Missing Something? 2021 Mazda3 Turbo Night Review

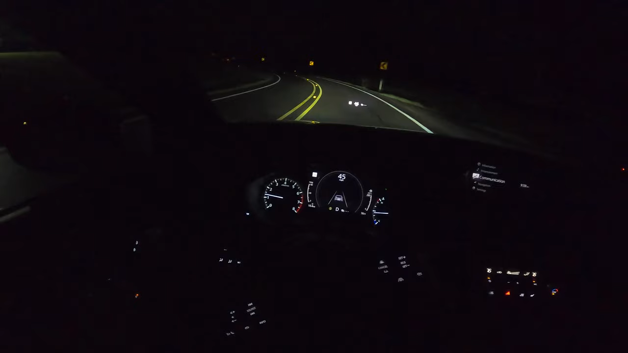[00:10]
Now let's go ahead and start up front. So this is your first time tuning in for a night review. I do them on a regular basis.
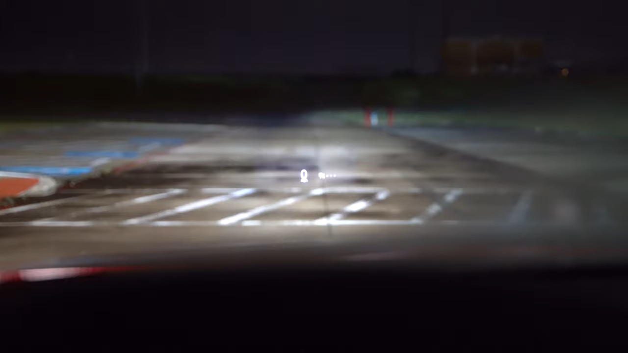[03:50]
Right in front of us we get Mazda's active driving display. So it gives you a good amount of information even your blind spots things like that but you've got a head up display if you want it.
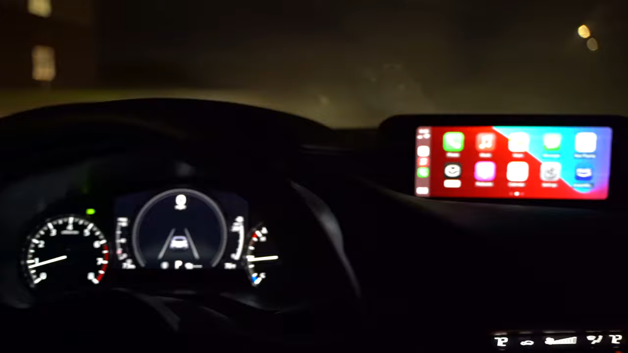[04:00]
Then as we come across we've got Mazda's 8.8 inch screen which is controlled with the command knob just like before and other Mazda products.
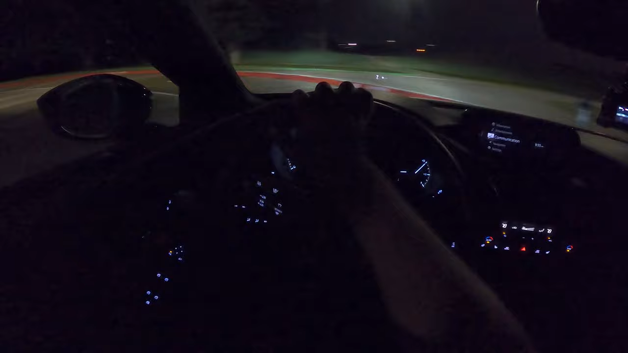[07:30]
You can find it in the description below. Now a quick note about the automatic high beams is that there's a little button on the end of the stock, your blinker stock.
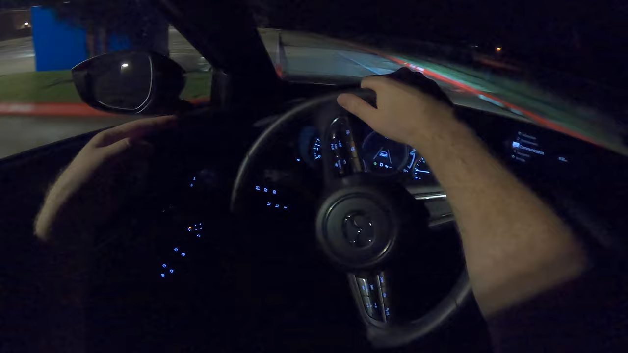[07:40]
You can push that button to turn the automatic high beams on or off. So that's nice. Otherwise you can use the high beams like normal moving the stock forward and backwards. But I want you to get an idea of what it's like to drive with these adaptive headlights at night. So you get a feel if you're looking to buy this car or if you just like to watch it like I do.
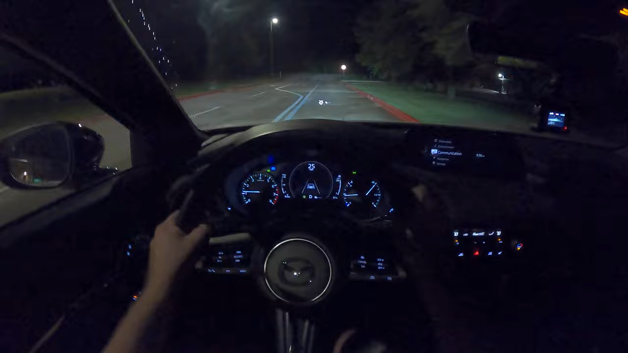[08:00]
But I'll try to talk about how well this does compared to some competitors. I just recently had a Honda Civic out here. So be sure to check that one out. That does not have the adaptive headlights. It does have a little bit of ambient lighting inside but not a lot. But like I said most of this won't be about driving impressions. We'll get on a dark road in a second to where you can get a really good close-up look from another camera. But since we have the turbo I feel like we just have to get on it a little bit.